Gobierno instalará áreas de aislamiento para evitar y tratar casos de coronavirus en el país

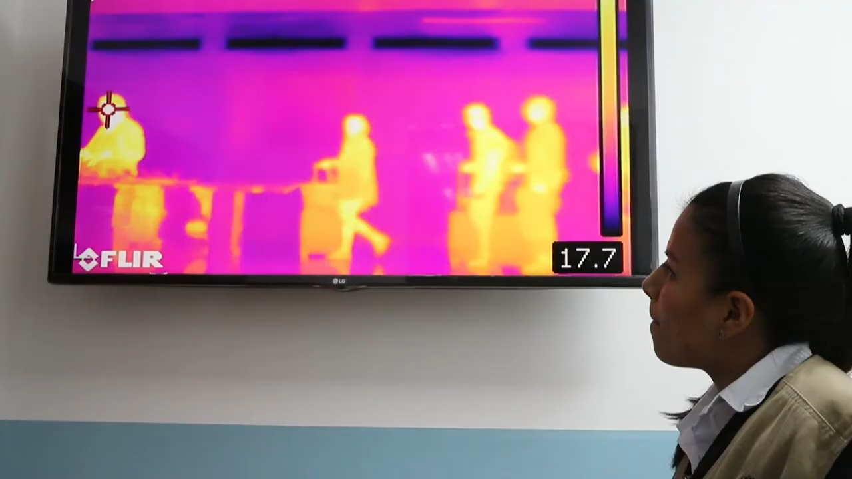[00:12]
la instalación de una cámara de temperatura, una cámara de calor,
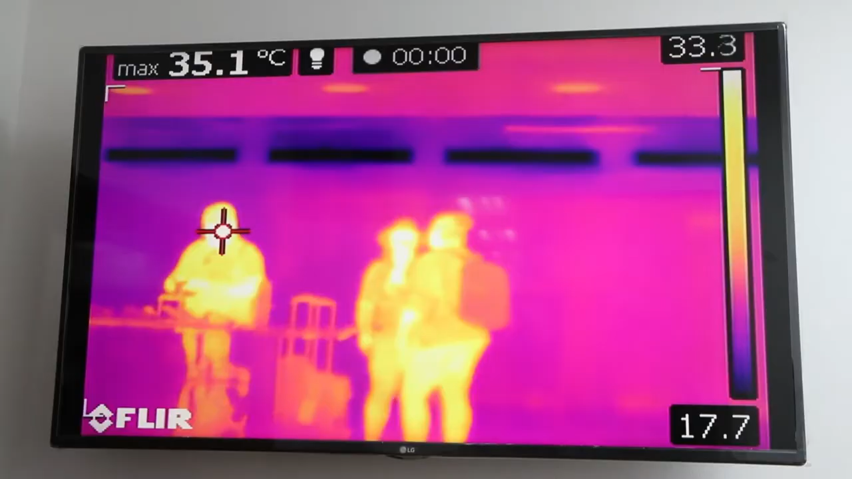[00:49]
On screen: max 35.1°C
dos horas poder determinar si tienen o no
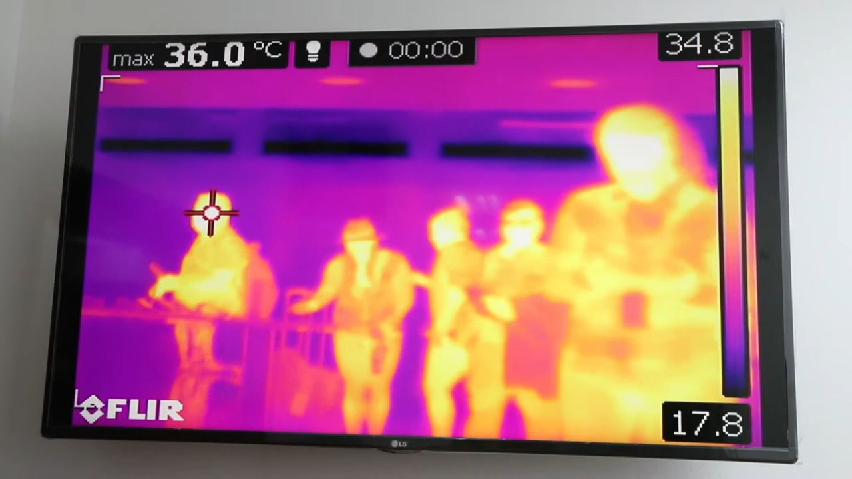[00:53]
On screen: max 36.0°C
tienen coronavirus para poderlas dejar ingresar al país.
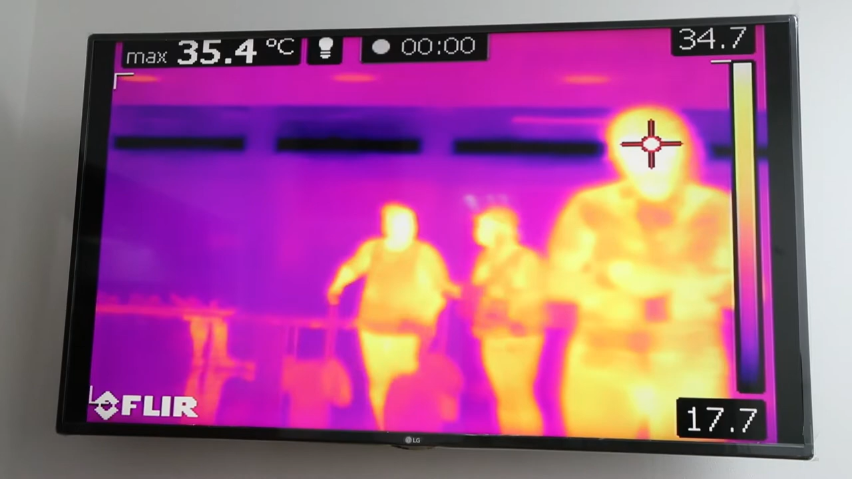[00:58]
On screen: max 35.4°C
Estamos preparados, sabemos el tiempo de incubación, que puede ser de 14 días,